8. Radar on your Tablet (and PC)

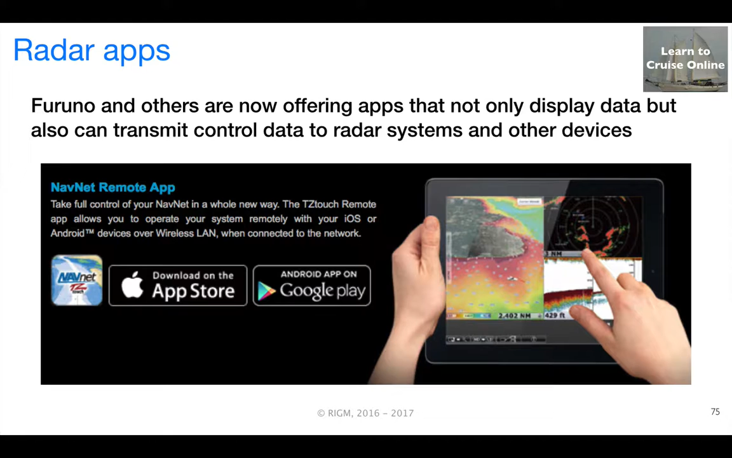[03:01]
In parallel, just about all the major manufacturers have built Bluetooth and or Wi-Fi capabilities into their high-end multifunction displays and offer apps that enable data to be repeated to mobile devices. Some of the apps even have the ability to send control signals back. In parallel with this development of multifunction displays that integrate multiple data sources, manufacturers adapted their radar scanner units to communicate with the multifunction displays over an Ethernet connection.
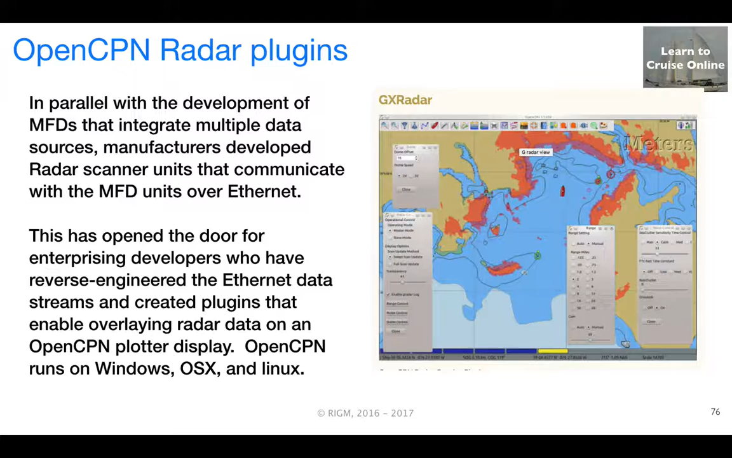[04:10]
So what you see on the right-hand side is a screenshot from one of the display, one of the plug-ins, this being one that's compatible with Garmin units. So this development of radar plug-ins for OpenCPN raises the intriguing possibility that if you don't already have radar capabilities, you could acquire them by buying a compatible Garmin or Navico unit, Navico markets under Simrad and Lawrence as well, a standalone scanner unit,
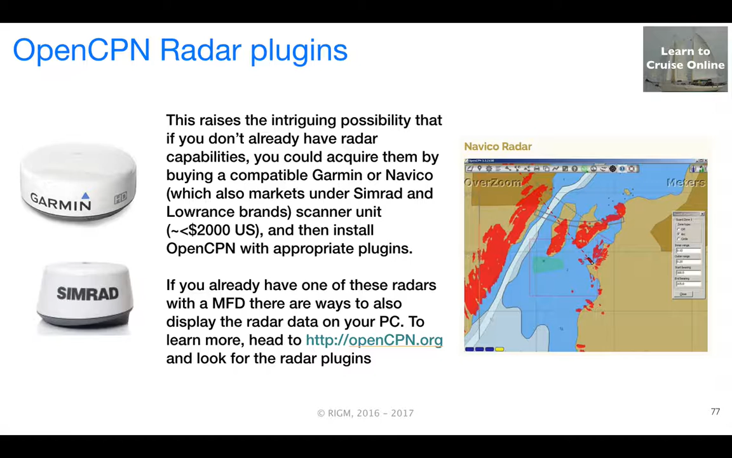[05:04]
there are ways to also display that radar data on your PC. So to learn more about this, head over to opencpn.org and search for the radar plug-in information. So in sum, we're seeing the emergence of solutions that put radar capabilities into a much more affordable price range for boaters.